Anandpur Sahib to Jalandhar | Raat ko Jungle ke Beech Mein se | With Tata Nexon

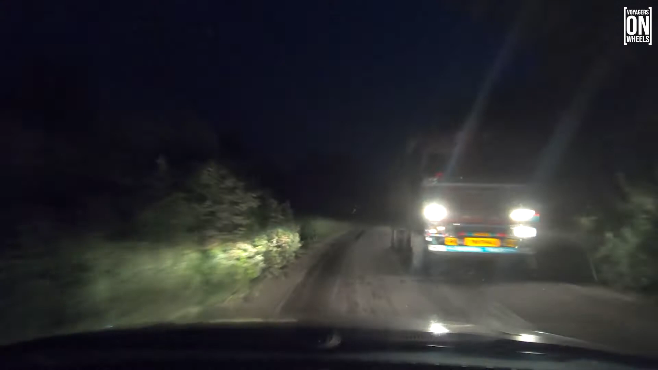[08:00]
तो ऐसे रास्ते से पहली बार हमने ड्राइव किया एक बार जब कौसवानी गया थे तब ड्राइव किया था जब हमें तेंदुआ नजर आया था रोड़ पर बट हम कैप्चर नहीं कर पाय थे
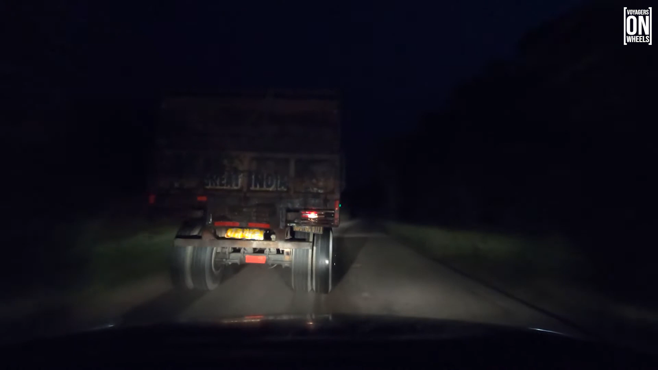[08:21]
और दूसरा अभी यह ट्राइवल किया हमने तो बस वो पहाड़ों का रासा निकलने के बाद गढ़ शंकर वाली रोड़ पर भी अल्मोस्स सुंसान ही था पीच पीच में गाउं पड़ते हैं लेकिन मोस्ली सुंसान ही रास्ता है रास के टाइम पर
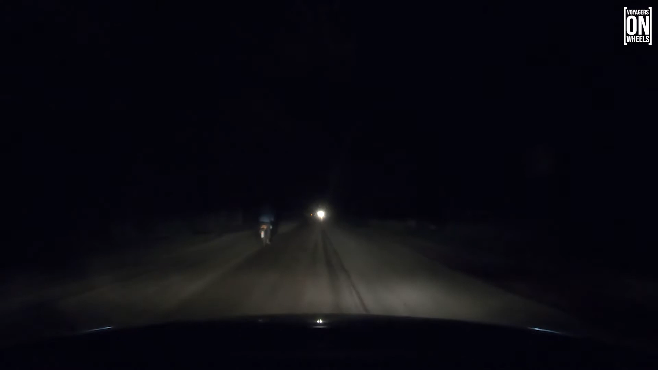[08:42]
गाउं में आप पता ही है कि काफी जल्दी दुकाने बंद हो जाती है लोग जल्दी सो जाते हैं
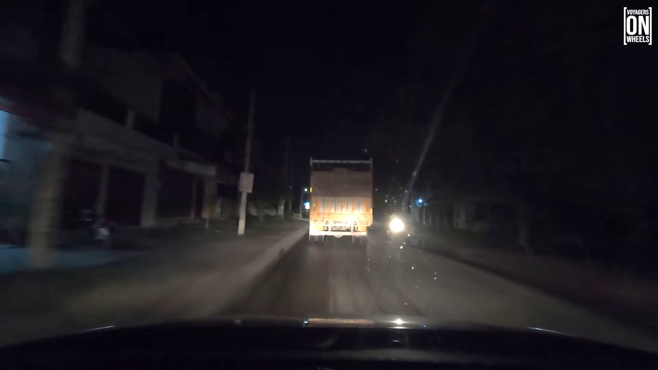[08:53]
तो उपर से लॉगड़ॉन भी था रात को कर्फ्यू भी लगता है यहां पर
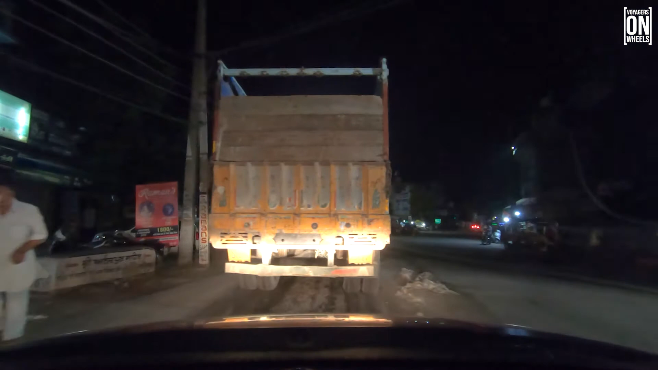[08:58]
तो यह गढ़ शंकर पहुंचके हम
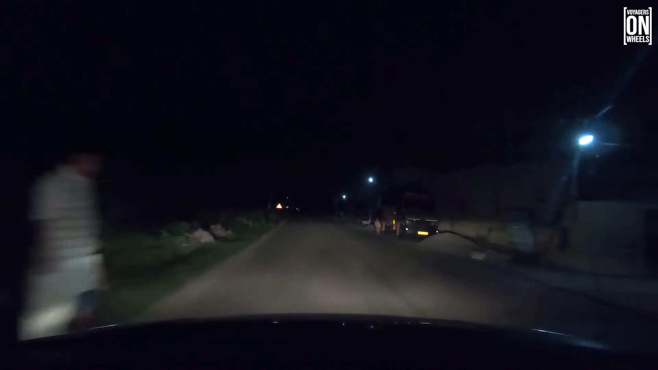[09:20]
पीच में जब गाउं आते हैं तो थोड़ा सा मतलब अच्छा लगता है कि चहल पहल मस्यूस होती है
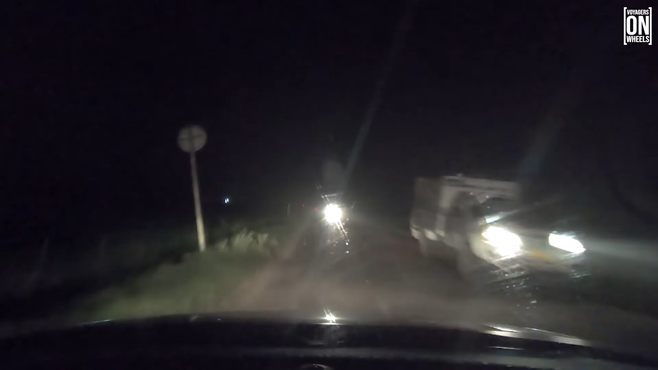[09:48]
हाला के कोई दिखता है नहीं दिखता है वो अलग बात है बट गाउं गए रहा है तो थोड़ी डर कम लगता है
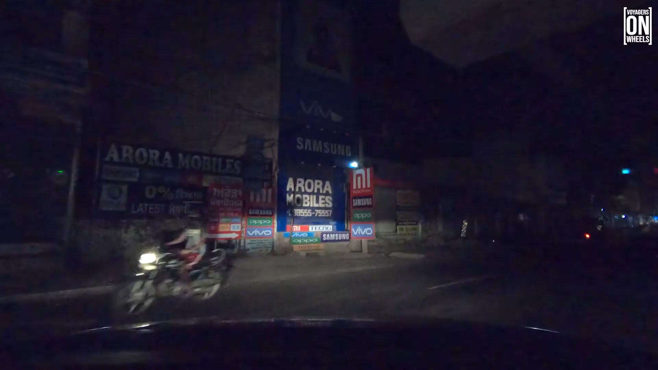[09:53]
तो बस यह बंगा के निकलने के बार अब यह डबल डौर्ड शुरू हो गी यहां पर फ्लाई ओवर बनता है जो के बंगा से नुग
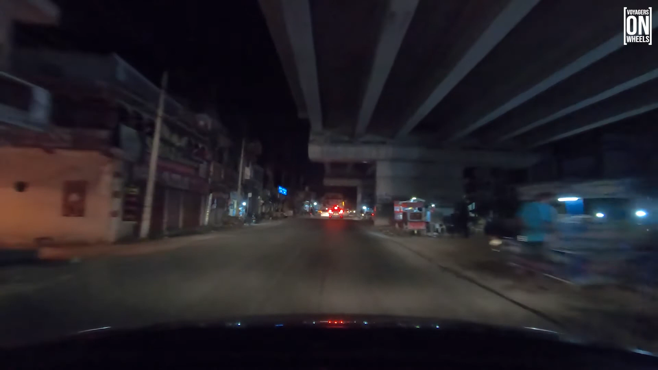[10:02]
शहर चंडीपिर का तरफ जाता है तो पहले यहां पर काफी जाम लगता था अब भी लगता है लेकिन ये flyover बनने के बाद काफी easy हो जाएगा लेकिन हमें ये रास्ता नहीं पड़ेगा
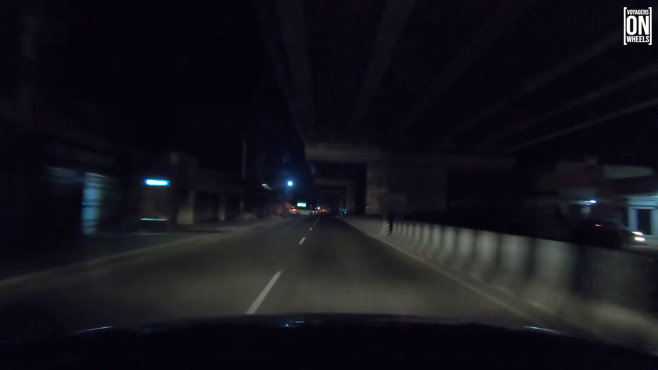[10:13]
हमें बंगा से गरशंकर ही जाना पड़ेगा तो बंगा क्राउस करते ही है कितनी smooth road शुरू हो गई है बिल्कुल lit है road अंधेरे का मतलब आता पता ही नहीं है कोई
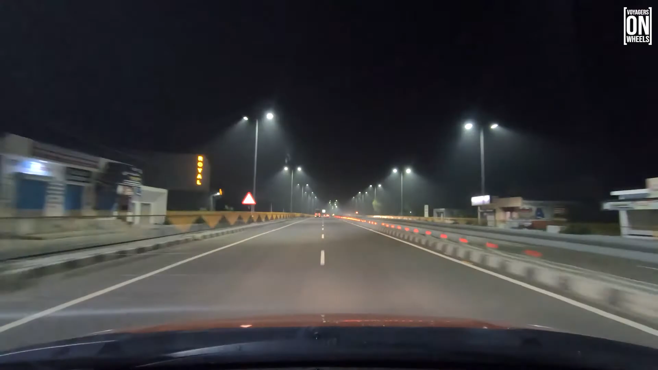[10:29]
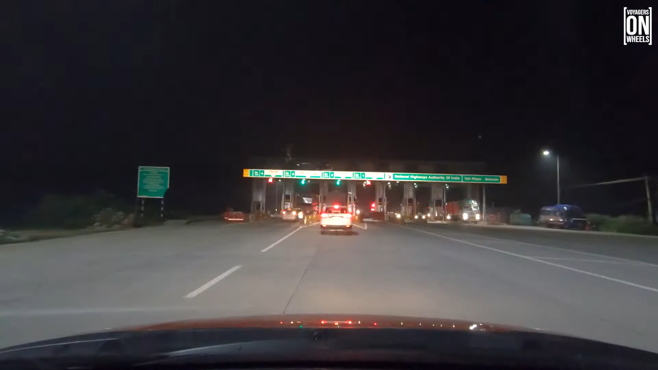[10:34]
बस ये टोल आ गया ये बहराम के पास पड़ता है
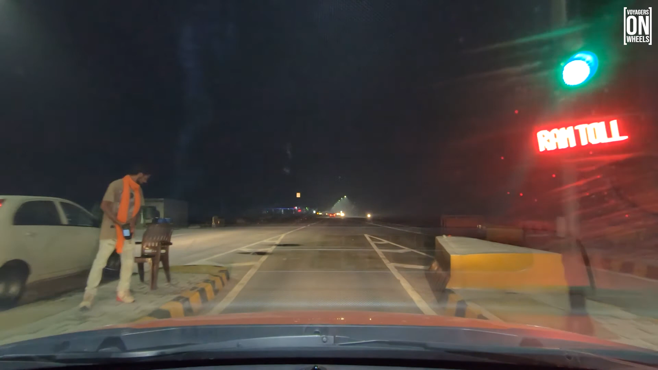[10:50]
ये काफी अची road बन गी ये भी single होती थी पहले तो ये हाली में double हुई है
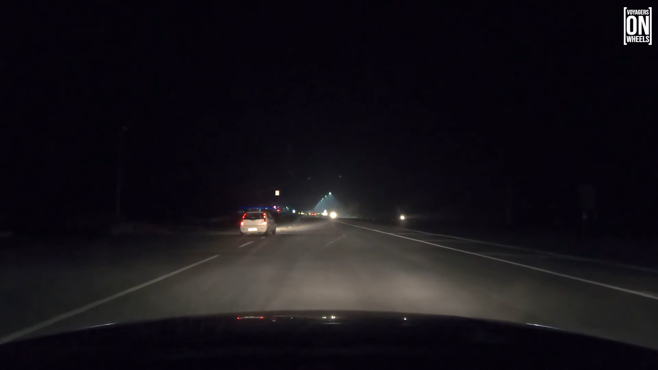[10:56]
फोल इन हुई है पहले ये टोलें थी और वो भी बहुत वेज थी जलंदर में हम पहुँचने के बाद क्योंकि कर्फ्यू लगा था उन्होंने